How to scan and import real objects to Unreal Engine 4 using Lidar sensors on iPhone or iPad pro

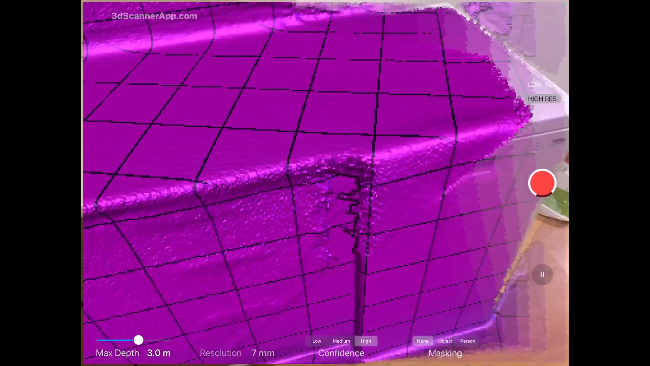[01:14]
So you will have to cover from all the angles the furniture or the object you are going to scan. It's very fast.
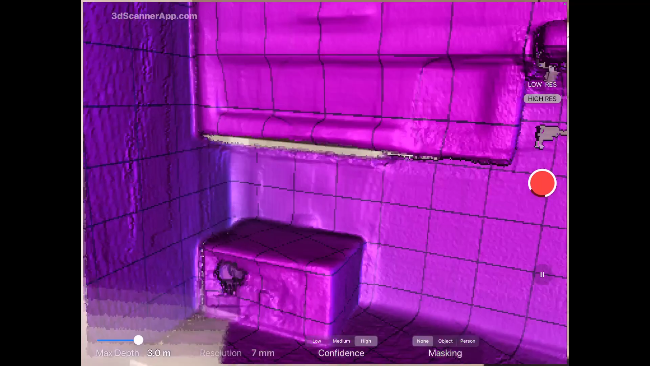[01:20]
I would recommend to scan the object in good lighting, not as I did it in here.
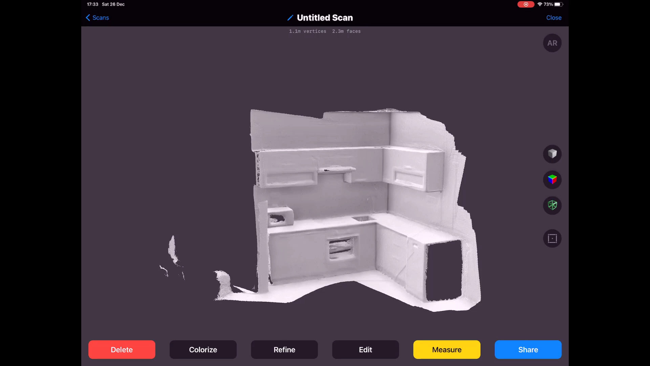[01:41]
After you are done with the scanning, you will press colorize and that's it. This is the result. Okay. I've done it in like under one minute or something like that. You have now the 3D model in your iPad, but we want to transfer it to some format that we can edit. I will transfer it to OBJ file,
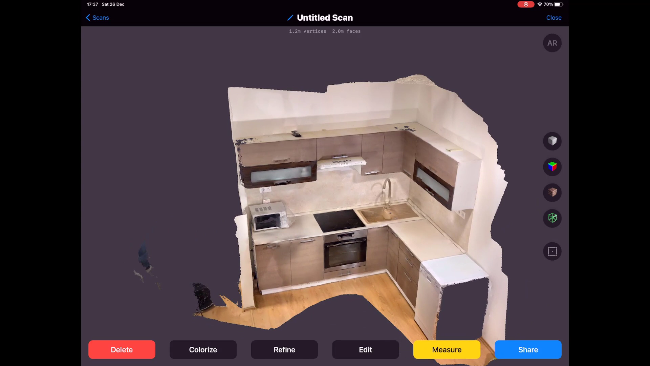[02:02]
okay, using my Dropbox.
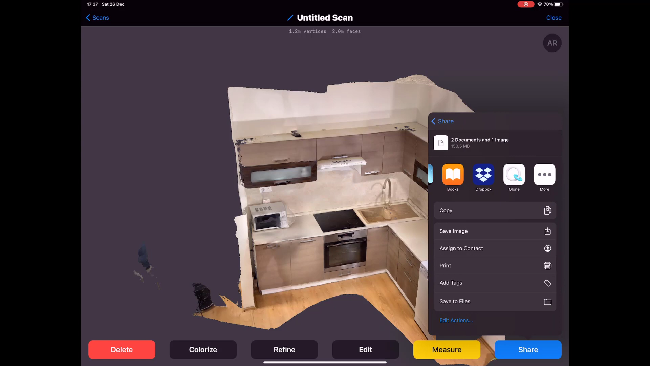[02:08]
So you can do it also in this way.
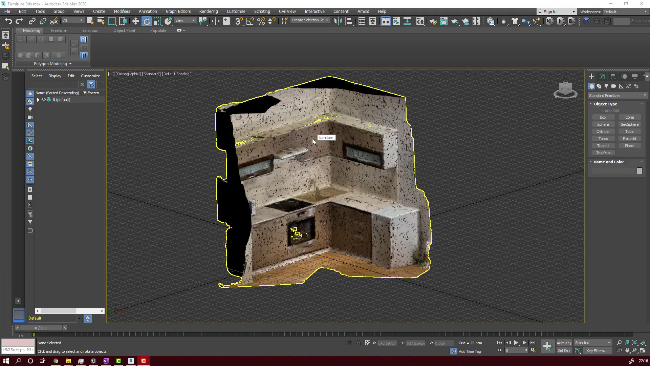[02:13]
Now what you want to do is to go to your PC or your laptop and open the file
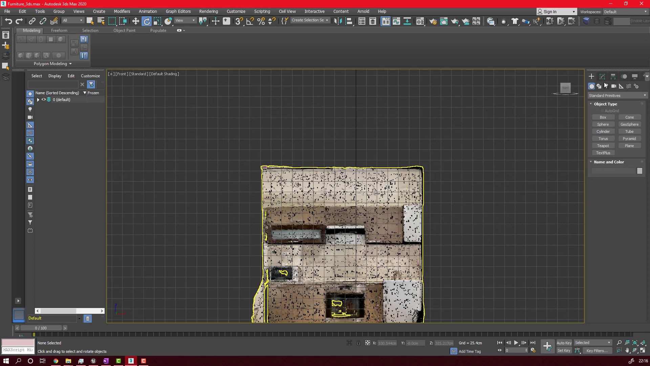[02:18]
that you sent from your iPad or iPhone in some 3D program.
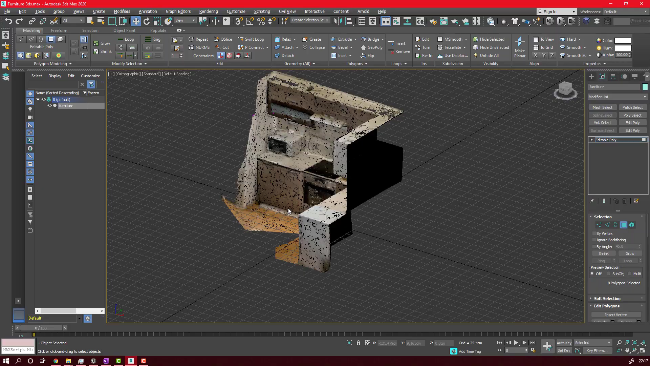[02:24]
I am using now 3ds Max and I'm deleting some unnecessary polygons.
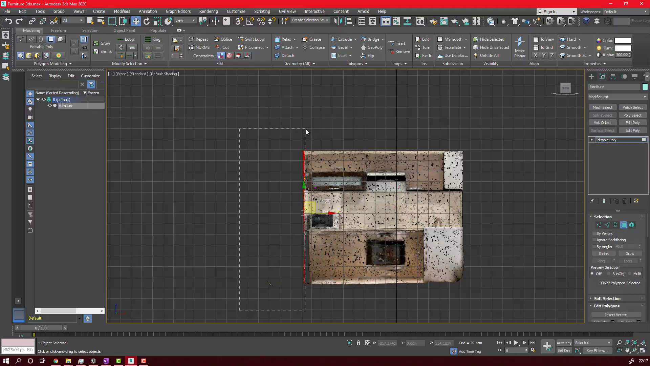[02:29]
I'm just cleaning the model. It's very simple.
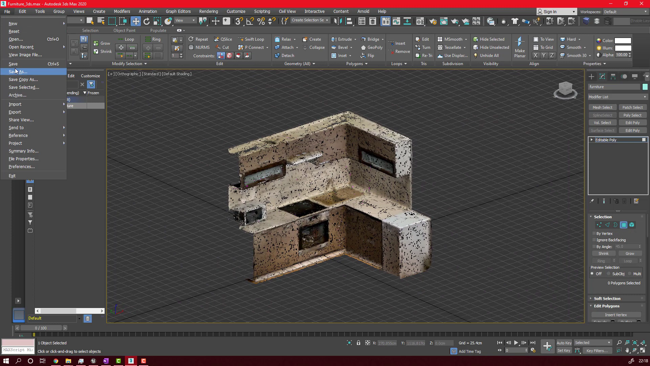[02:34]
You can find some free programs like Blender or just Google 3D editing software
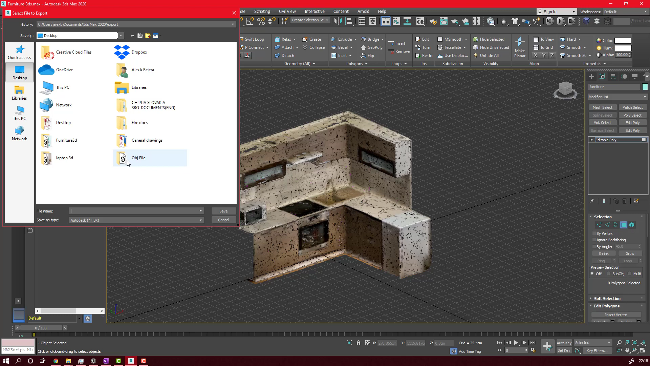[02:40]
and you will find a dozen of free software to do this.
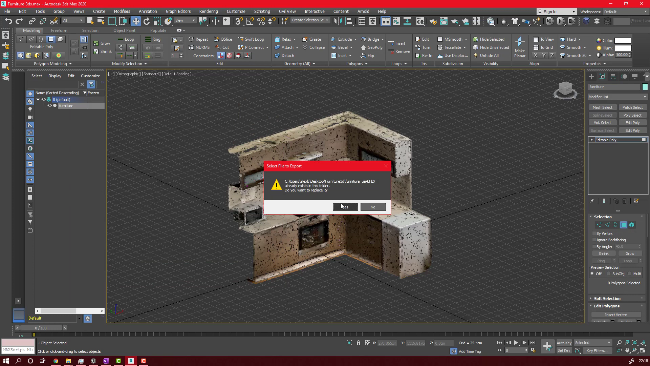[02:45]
So after this, after I clean the model, I will just export it in FBX format.